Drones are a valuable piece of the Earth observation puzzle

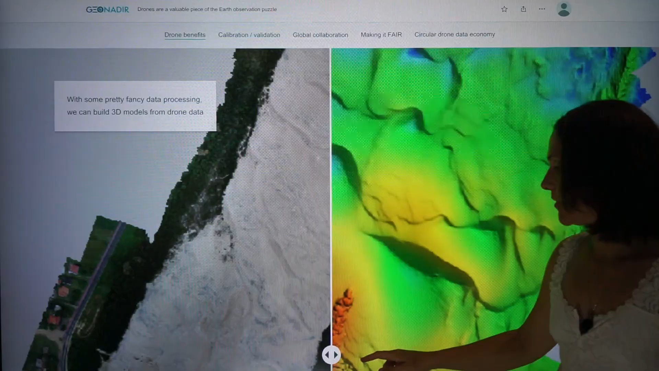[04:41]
And so in this case I'm really interested in looking at the terrain and we can
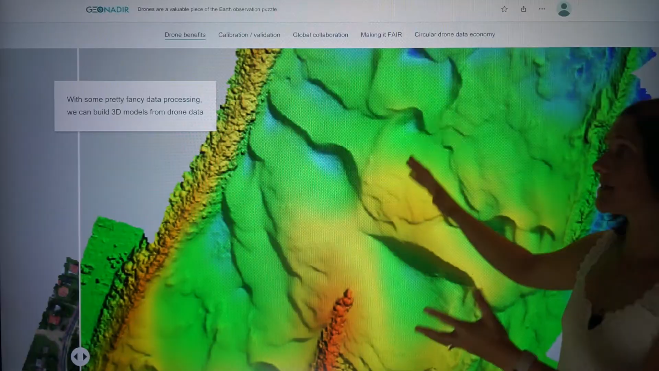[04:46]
start to see how the elevation changes over the areas.
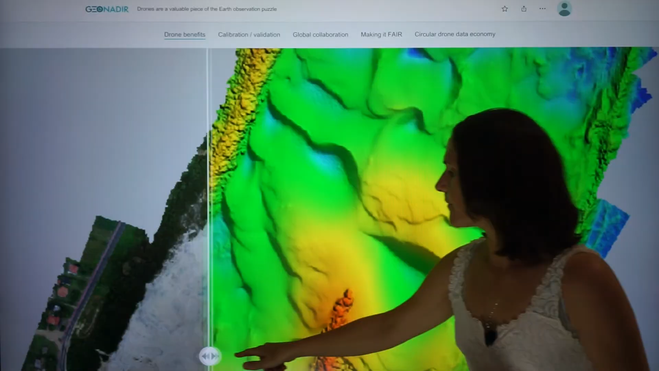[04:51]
We can get this three-dimensional texture, we can look at the height of trees or even corals if we're interested underwater as well.
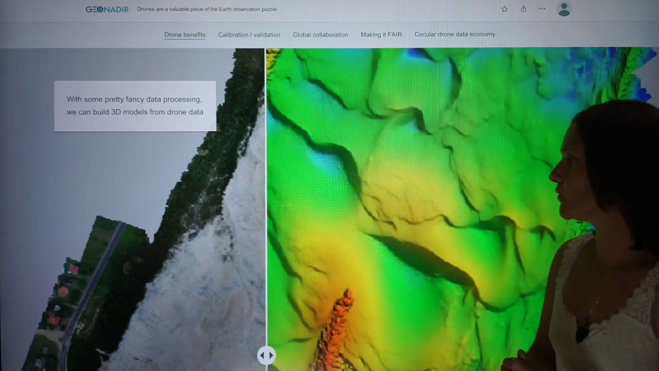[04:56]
So some really interesting processing techniques that we can use with drones
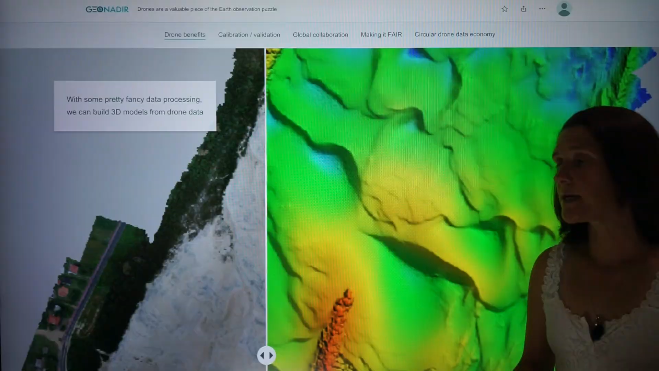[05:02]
that again just aren't available to us with satellite data.